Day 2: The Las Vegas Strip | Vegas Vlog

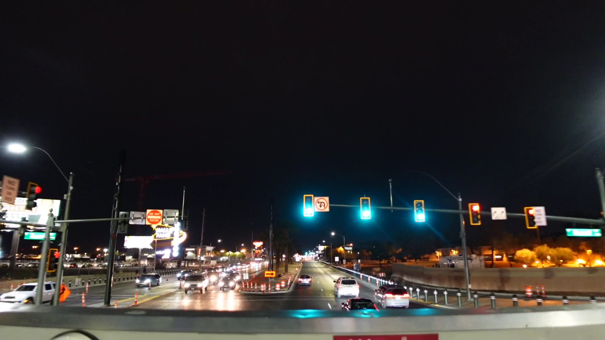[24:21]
Over the left there you've got the Hall of Fame Pinball Museum. As we get closer to this Las Vegas sign, that is the start slash the end of the strip.